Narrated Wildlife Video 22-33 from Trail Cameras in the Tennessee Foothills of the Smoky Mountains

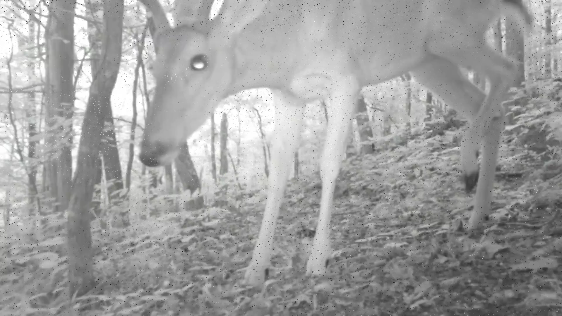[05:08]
Around the woods. Whatever they can scrounge. Sun going down. There's an old buck. Young buck too. Still in velvet. Yep. There's old coyote. He messed up. Well he knows where that camera is.
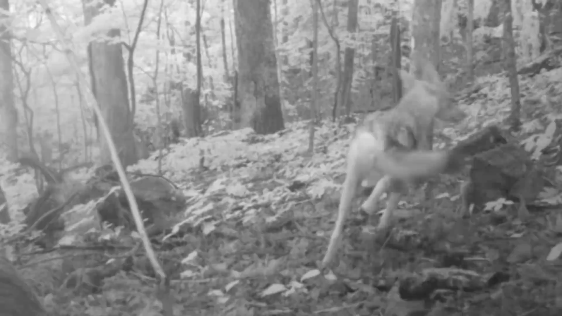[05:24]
He won't come back to that one. And the old coon family.
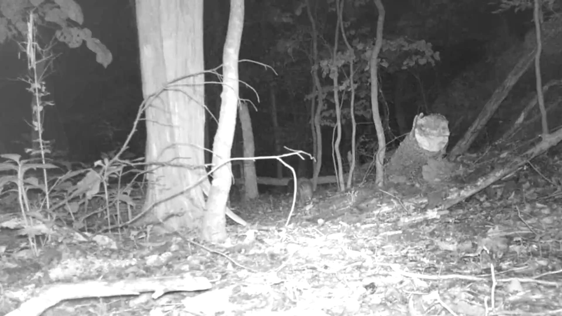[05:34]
They're heading across the ridge as soon as they can get over to that pond. Coming out of them dens.
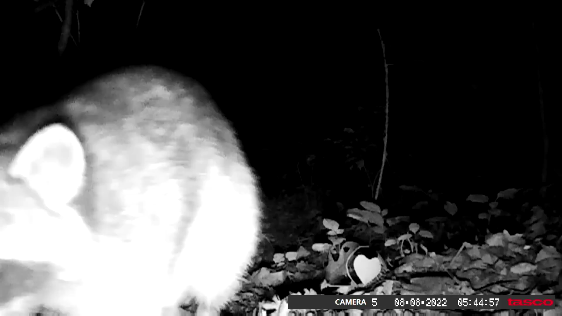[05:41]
And they got to check the camera out. Now back here under the cedar's edge of his field. Caught a fox this week.
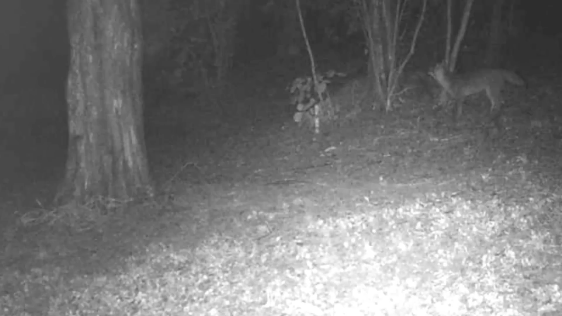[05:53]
Hadn't filmed one in a long time. Little fox. But I know they're here. They're just hard to catch these animals. It ain't no problem filming these coons. They're everywhere.
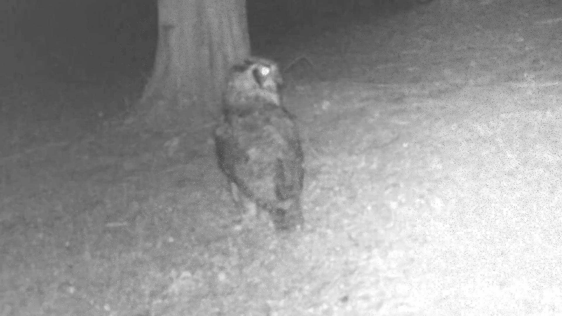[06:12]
And yep. The old owls is still down there. Love eating them. Katie did. Love it.
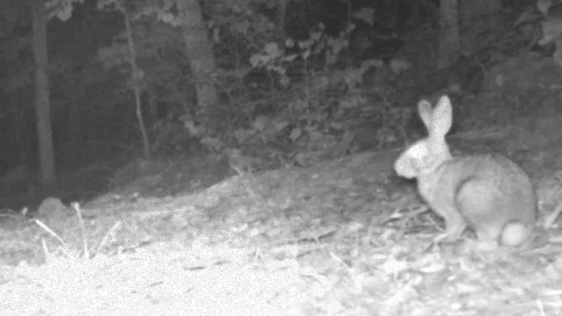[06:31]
Out on the ridge. Little old rabbits. They're trying to survive. They have a hard time. But they're not as doomed as you think.
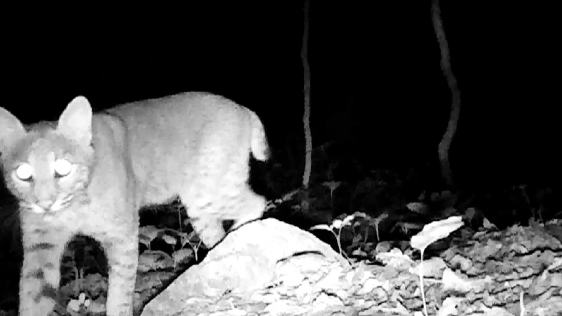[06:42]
Now here I caught a picture of an elusive bobcat. Don't catch many of them. But I do catch them. They mess up too on these cameras. Easing through.
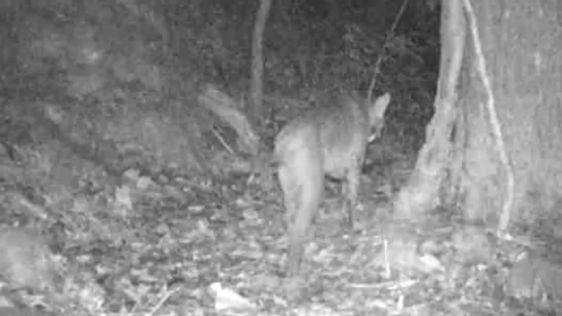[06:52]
And there he is below the rock motel. Easing through. Looking up that way. But he don't go up there.
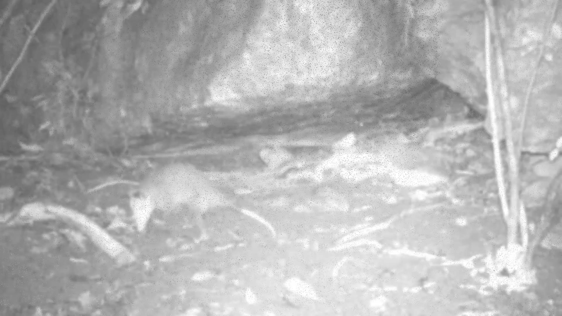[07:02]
They catch a picture of them every once in a while. And at the rock motel. There's an old baby possum. Out foraging around. But he heads back to the den. Old coons. Bizzing. Down at the rock cliffs.
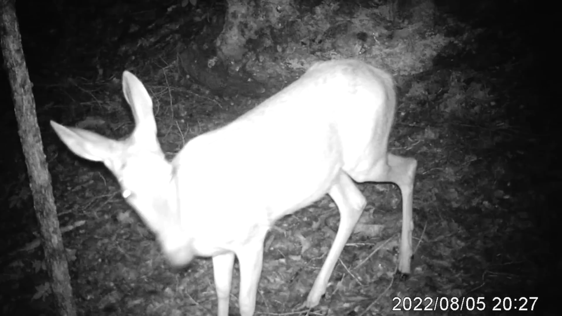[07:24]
Old doe easing through.
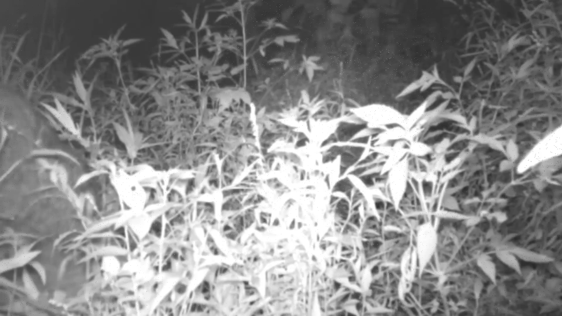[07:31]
Now back at the pond. Business as usual. The pond's growed up good. And all this rain.
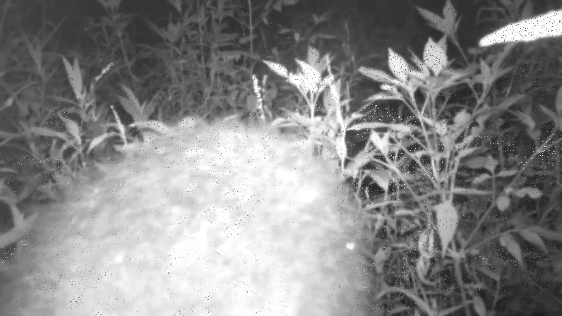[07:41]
Keeps growing up. And they're foraging for them frogs. Grub. Whatever they can find. The whole family.
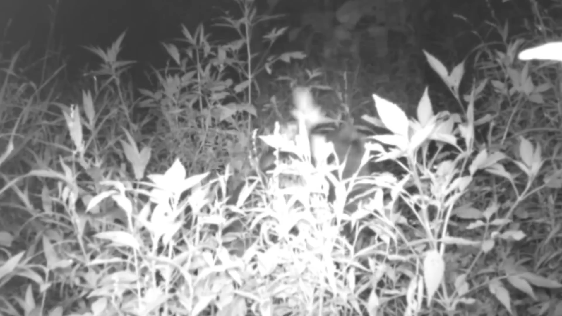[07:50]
But it don't last long. It's party time again. It's rassle. Rough housing time. And that goes on all the time. Seems like.
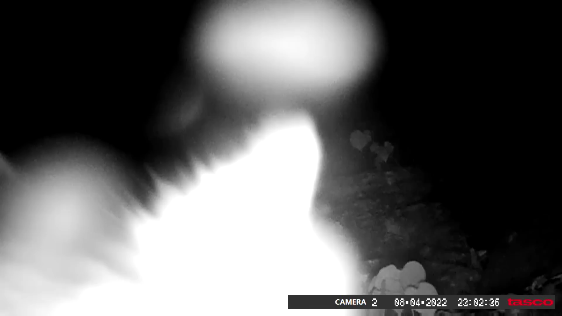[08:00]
But out on the ridge. They head into the den.
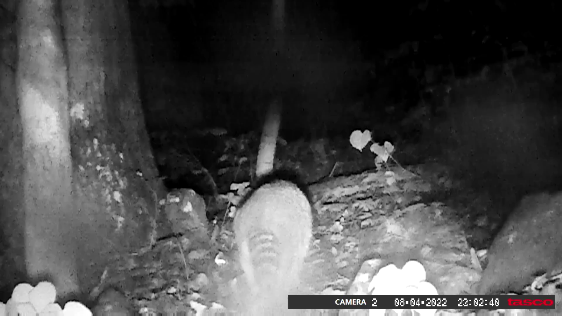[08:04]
They got a rock here. They like to mark. Them coons you do. They'll mark it all the time. Get daylight. Beautiful young buck there. They go rack on him. For a little pull point.
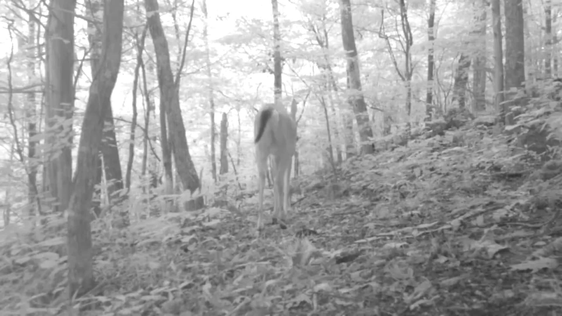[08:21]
Little doe. With a pond. Yep. There's the twins.